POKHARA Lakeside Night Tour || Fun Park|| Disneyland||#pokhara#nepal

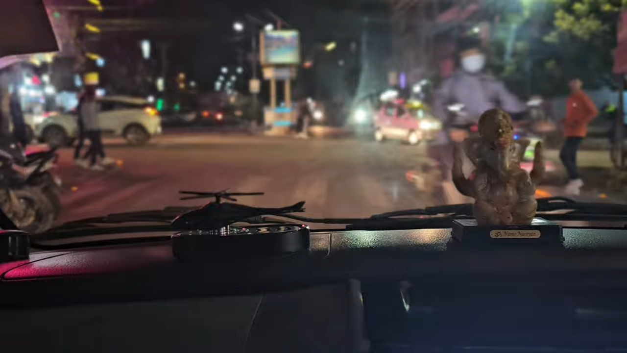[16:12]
लेकसाइड यताबाट चाहिँ पामेतिर जाँदो रहेछ है सिधा चाहिँ काठमाडौँतिर लाग्ने हामी चाहिँ यतातिर लाग्यो
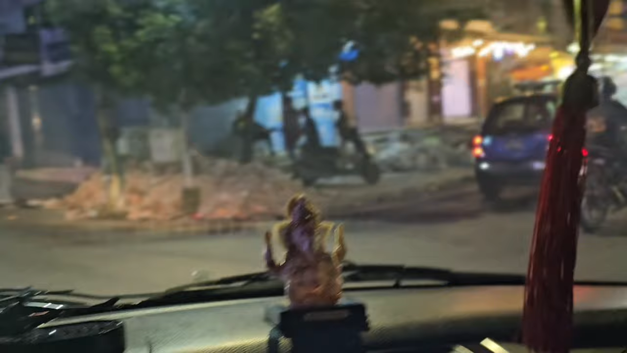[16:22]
ए 0 किलोमिटर जान त काठमाडौँ हो नि
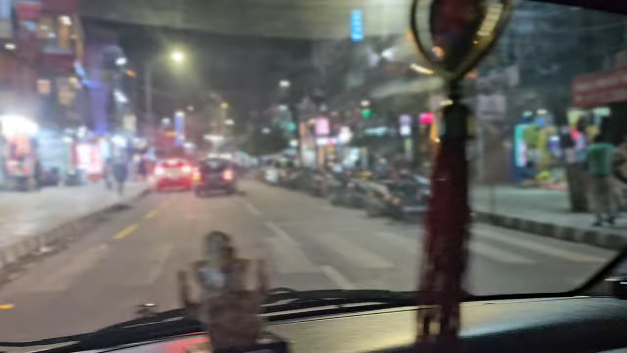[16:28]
ल हामी चाहिँ यता थकाली राम्रो छ यता
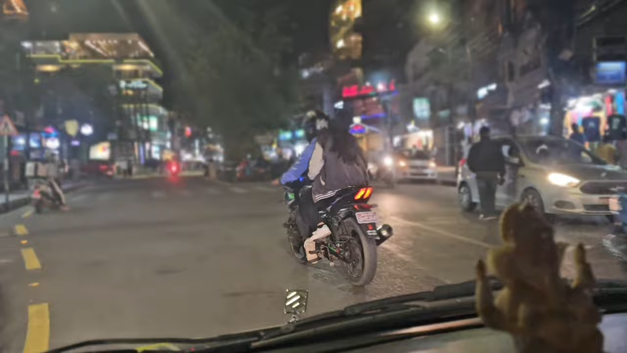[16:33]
थमेल जस्तो चलपल तर थमेल भन्दा पनि धेरै चलपल हुने रहेछ रमाइलो पनि लास्टै भने राति पनि आमामा यता गाडी रोक्ने ठाउँ खोज होइन